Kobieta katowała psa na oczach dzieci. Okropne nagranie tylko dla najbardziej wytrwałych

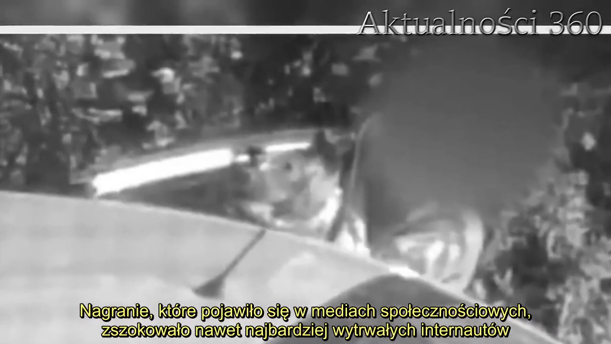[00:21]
Nagranie, które pojawiło się w mediach społecznościowych, zszokowało nawet najbardziej wytrwałych internautów. Pies został skatowany przez okrutną właścicielkę. Media społecznościowe obiegł film, który zarejestrował straszne zajście.
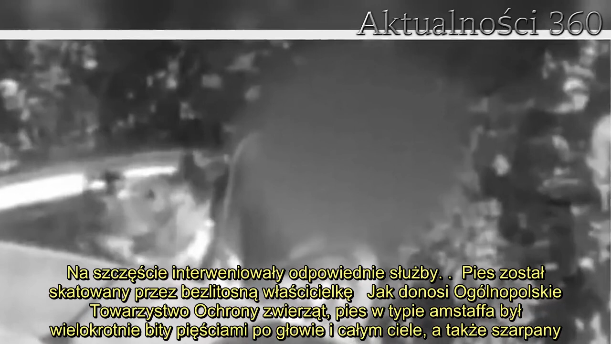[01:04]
Pies został skatowany przez bezwitosną właścicielkę. Jak donosi Ogólnopolskie Towarzystwo Ochrony Zwierząt, pies w typie Amstaffa był wielokrotnie bity pięściami po głowie i całym ciele, a także szarpany.